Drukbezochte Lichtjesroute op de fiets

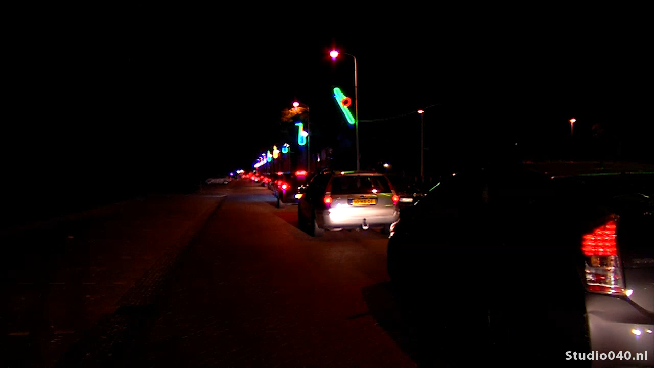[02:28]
Maar dat mocht de pret uiteindelijk niet drukken. Het is al file rijden hè?